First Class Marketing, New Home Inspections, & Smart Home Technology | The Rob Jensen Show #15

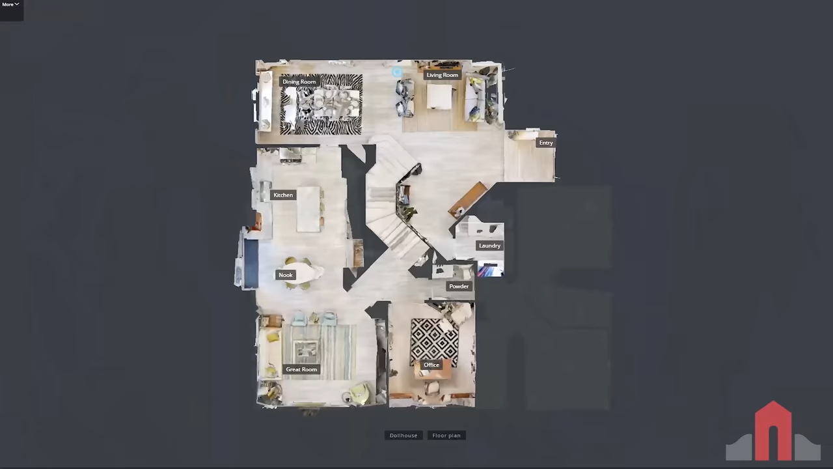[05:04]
The 3D mapping process also provides the floor plan diagrams we provide in our brochures.
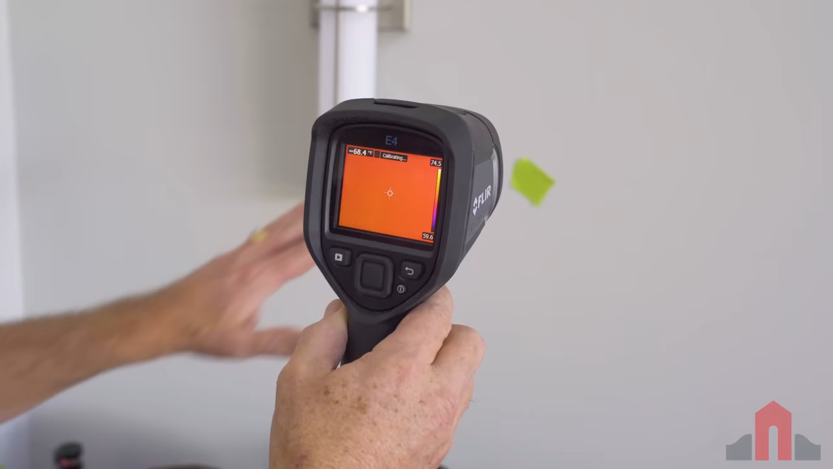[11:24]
On screen: spot 68.4°F
If we take my hand and I'm going to touch the wall and I remove my hand.
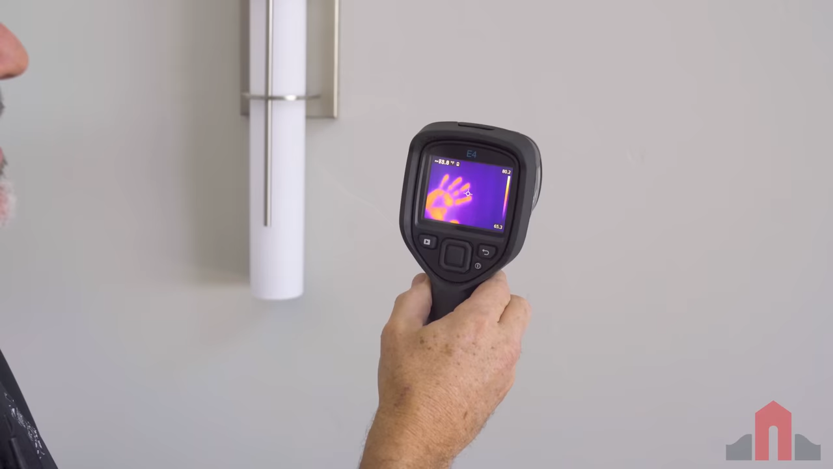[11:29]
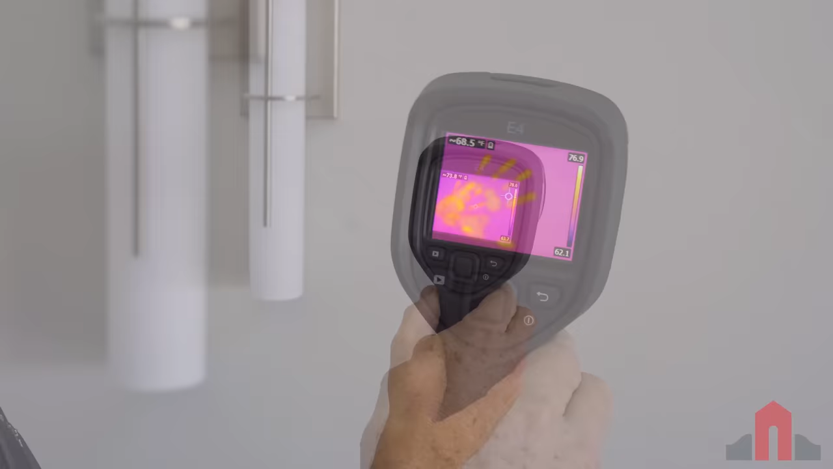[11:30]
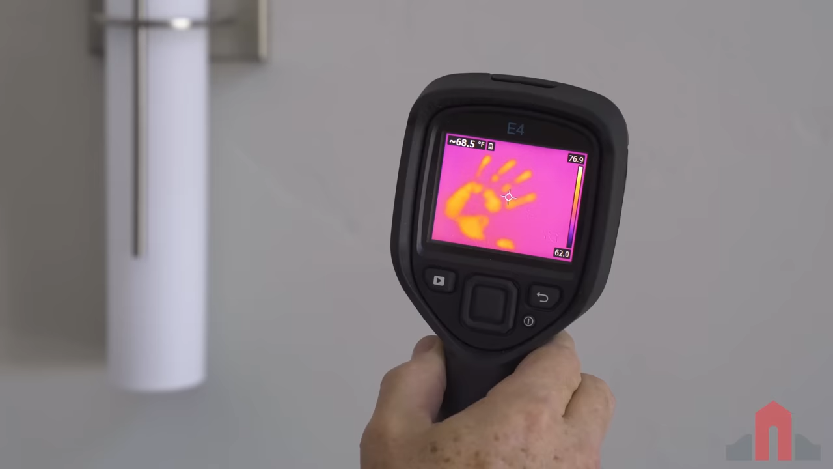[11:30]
On screen: spot 68.5°F
Well, my hand has now left a bunch of heat.
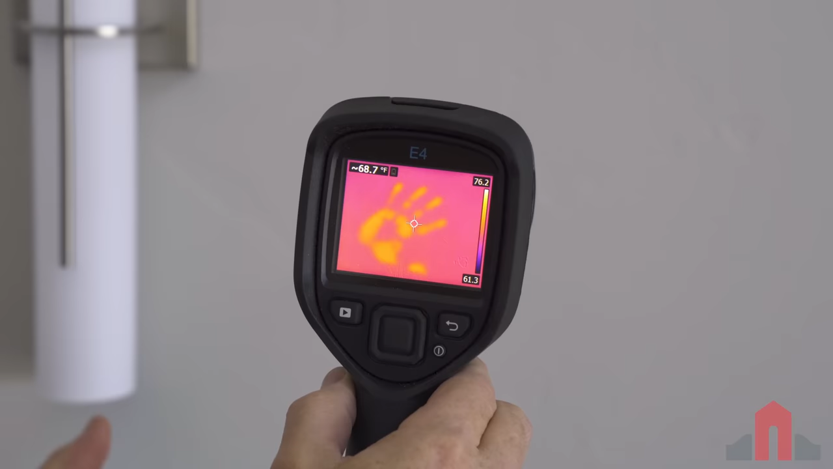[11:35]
On screen: spot 68.7°F
And why would a home inspector need such a camera?